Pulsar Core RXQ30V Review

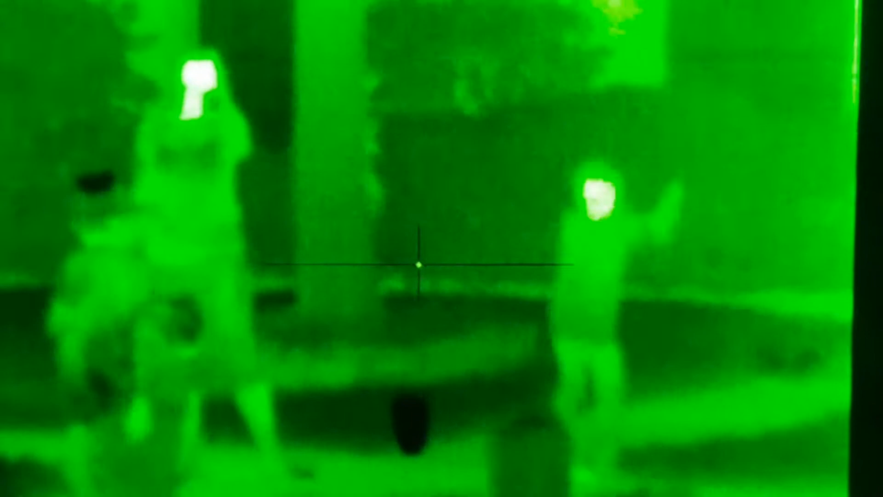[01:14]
An interesting test of any thermal weapon sight is what it does on a hot day.
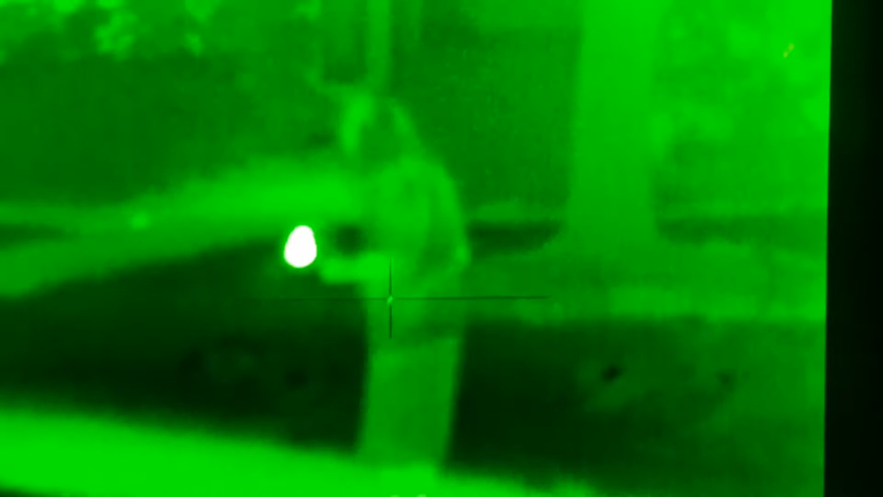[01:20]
I took some video through the weapon site at our 4th of July fireworks party with the kids.
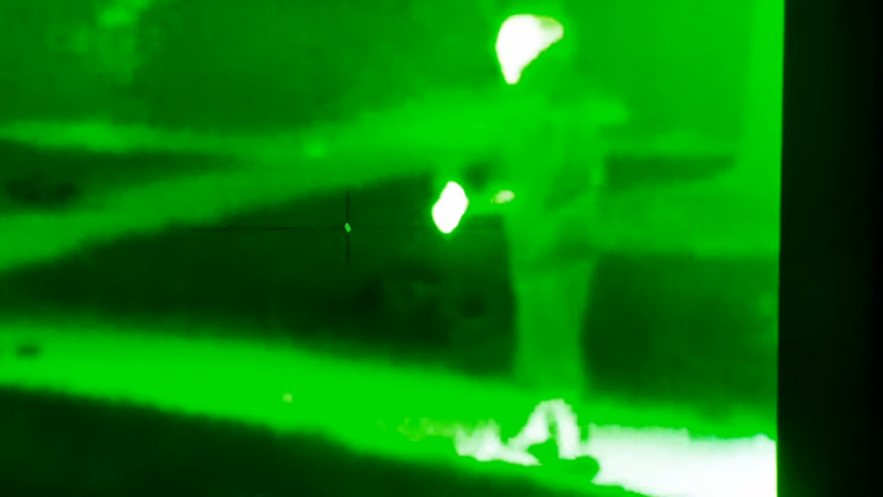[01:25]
In this case, it's a hot July 4th evening,
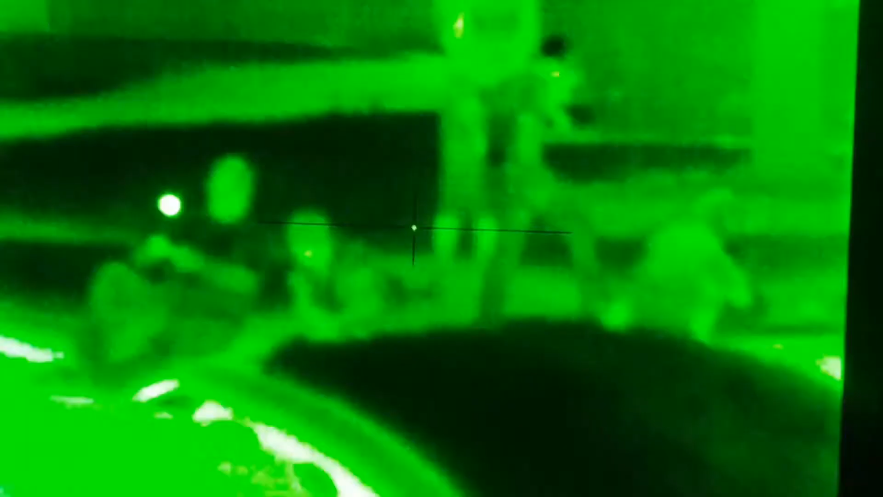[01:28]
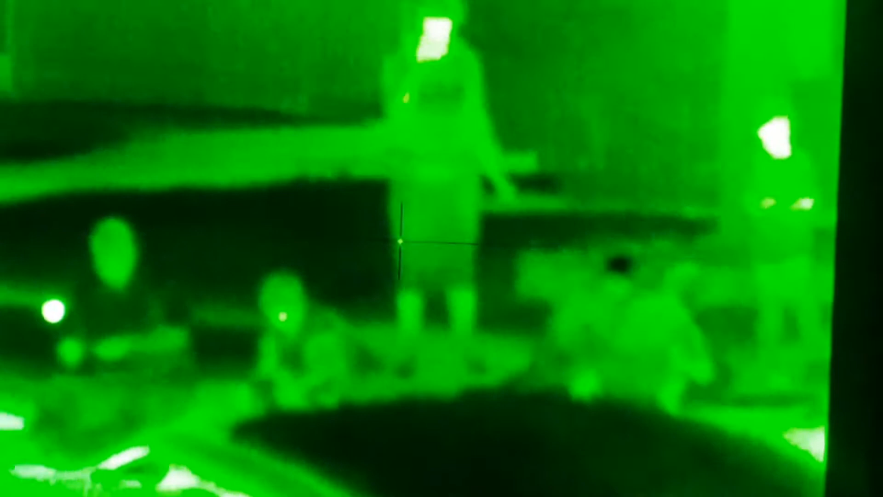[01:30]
and there's not a whole lot of temperature differential between the background, the concrete, and the people.
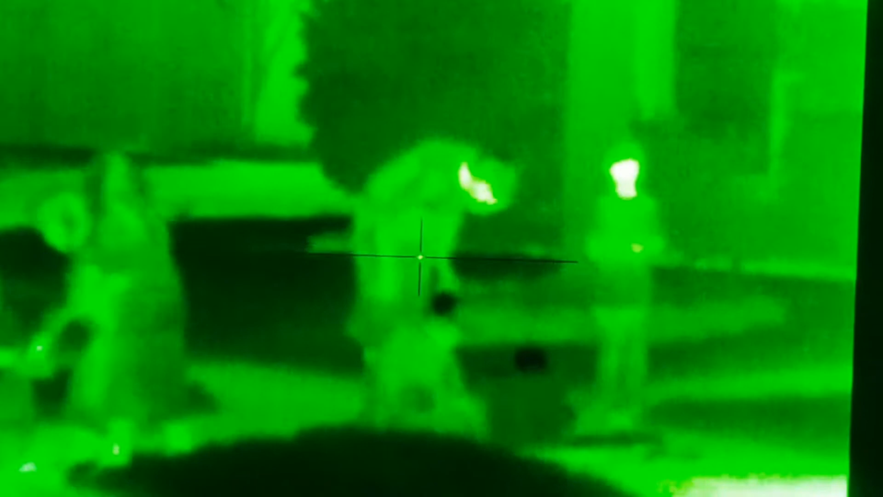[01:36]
So you can see their faces in this video. You can also see how hot the concrete is versus the grass.
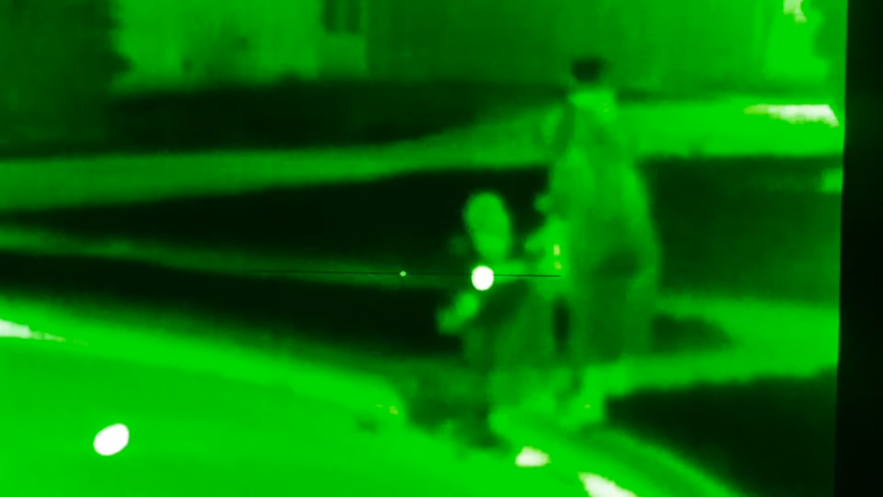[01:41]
I had on what amounts to white hot for the Pulsar unit. Here you can see the fireworks going off.
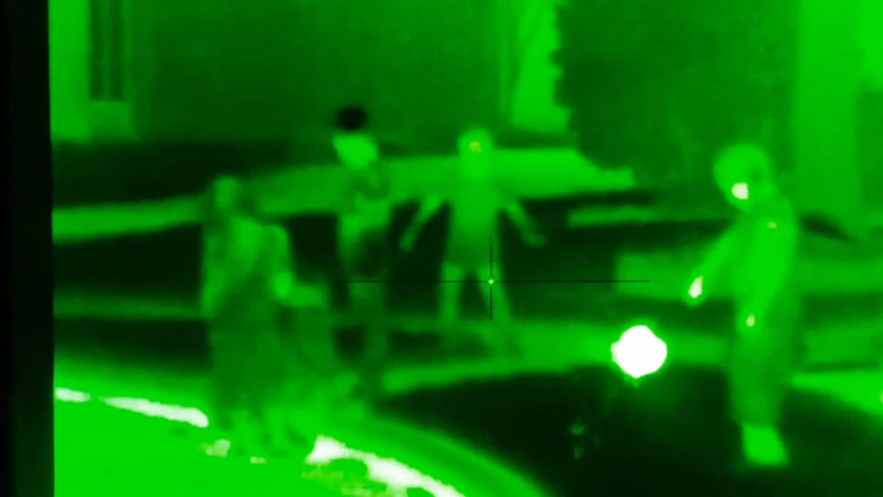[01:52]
You can see the kids. This is at about 50 yards. They're shooting sparklers there.
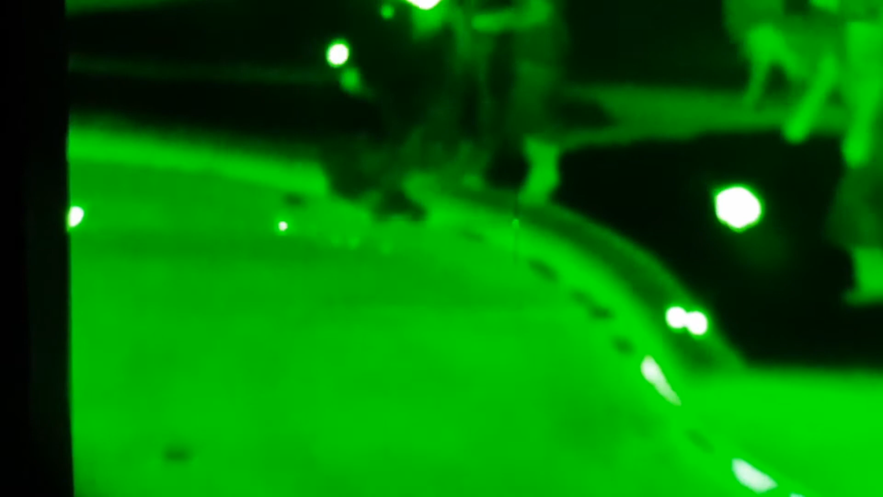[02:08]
The resolution is better when you're actually seeing it with your eye as opposed to trying to video it.
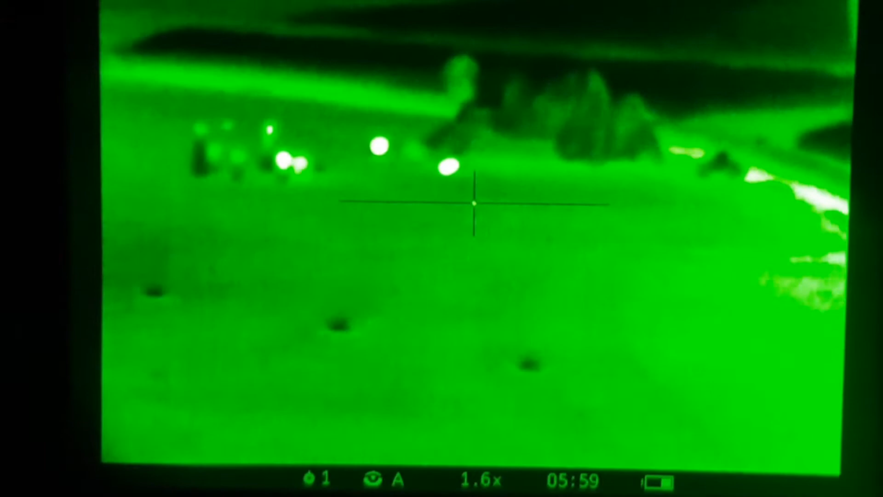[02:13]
That's one of the items or features that this unit does not have, and that is a video out.
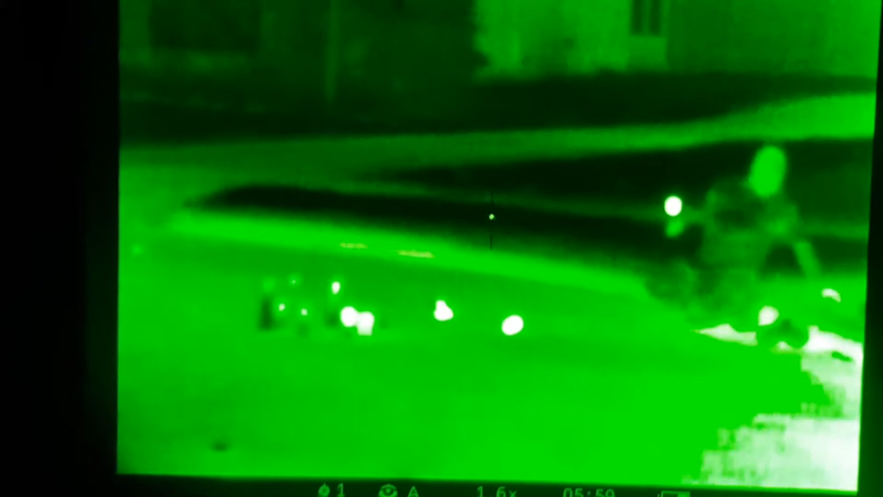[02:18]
This is a very simple unit.
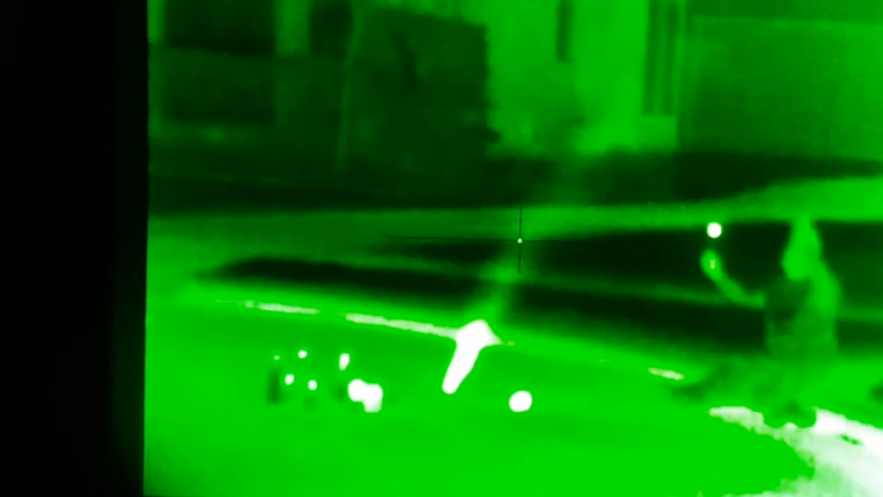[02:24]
Well, this is a basic unit. It's got a lot of features.
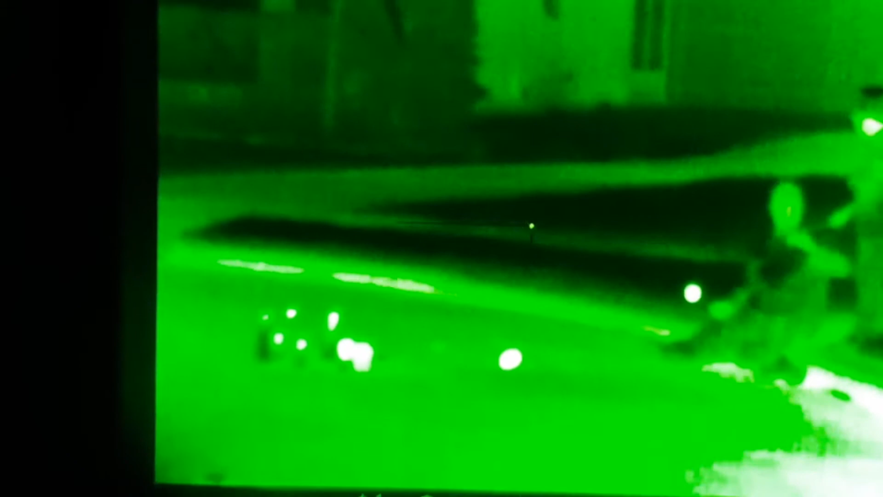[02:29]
It's got a lot of different modes that let you tailor it for your environment that you're hunting or using it in. When I say basic, it's basic in the sense that it doesn't have a 12 micron
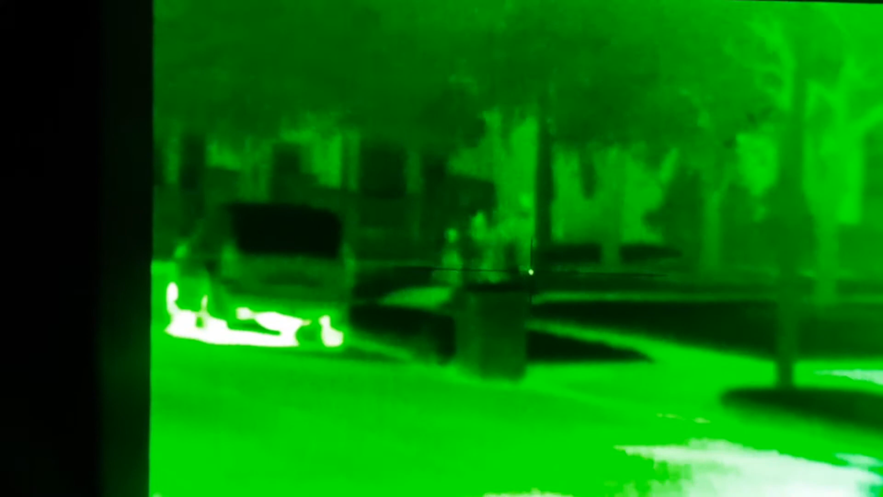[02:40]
BAE core or 60 Hertz refresh rate.
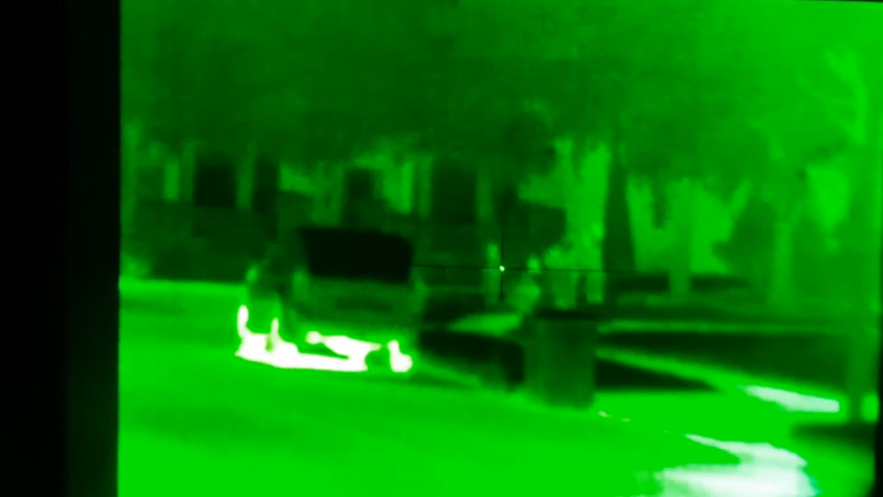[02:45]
However, the amazing thing is it has a 50 Hertz refresh rate, so you're not gonna have a problem tracking a running animal.
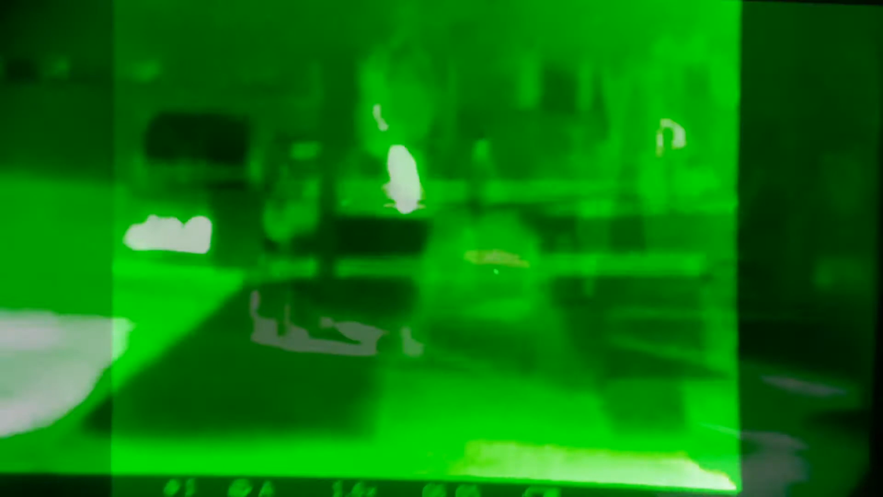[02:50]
Overall, I think this is the absolute best entry-level thermal weapon sight that I've got my hands on.